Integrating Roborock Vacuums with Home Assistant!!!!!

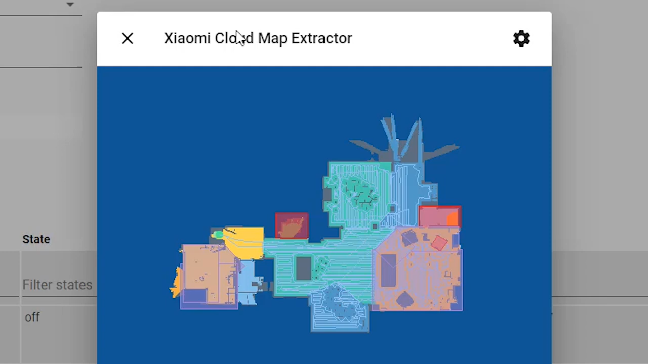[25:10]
So now. We actually. Have the map. So you can. Include this. Anywhere. In your UI. By. Clicking. Edit Dashboard.